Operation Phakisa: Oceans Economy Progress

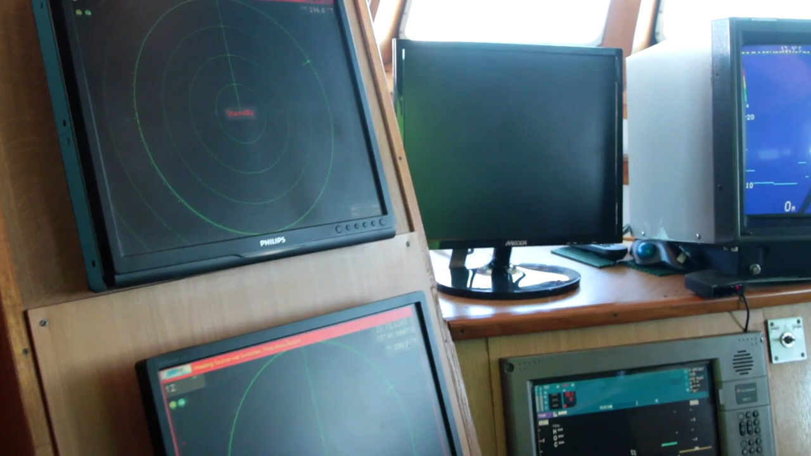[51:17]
all the ship's controls, the navigation and electronic navigation charts, the GPS navigators.